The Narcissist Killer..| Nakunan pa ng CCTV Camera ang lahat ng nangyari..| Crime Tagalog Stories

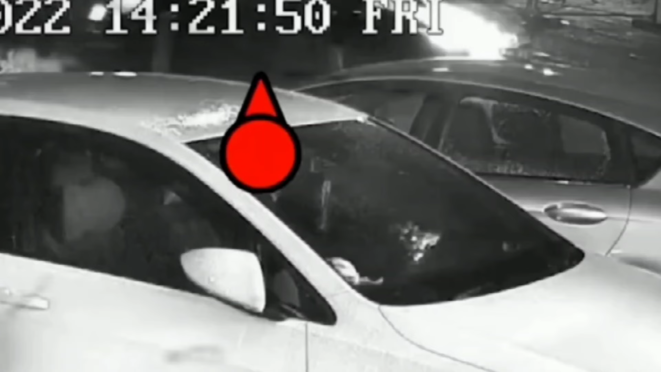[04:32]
Nawalan ng balansi si Ryan sa pagtatangkang pagsagasa ni Alice. Si Alice naman, nagkinainan ng sobrang galit,
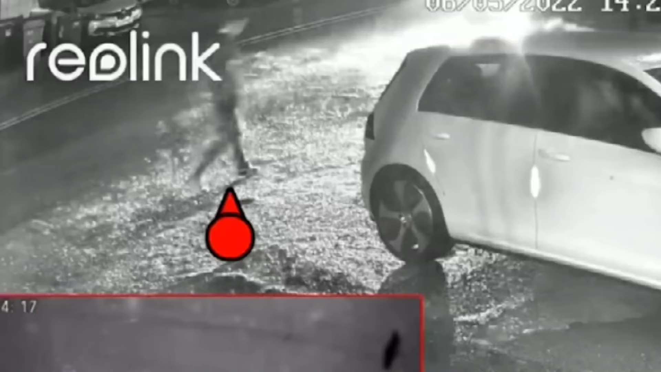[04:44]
sinubukang muling sagasaan si Ryan at dito, tinamaan si Ryan ng hood ng sasakyan.
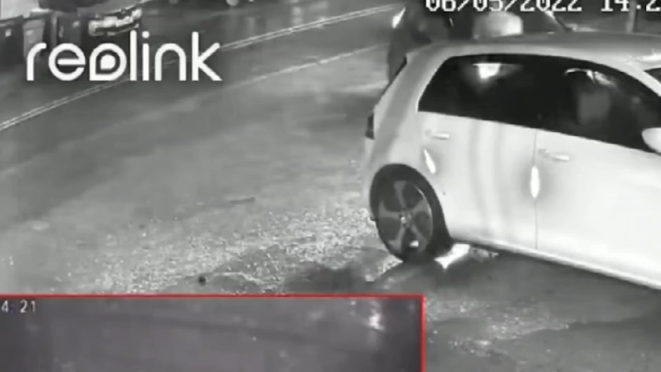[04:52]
Tumayo si Ryan mula sa pangalawang pagtatangka pero muli siyang tinanggang sagasaan ni Alice at sa pagkakataong to, nagtagumpay nga ito. Napunta si Ryan sa ilalim ng kotse at na-trap.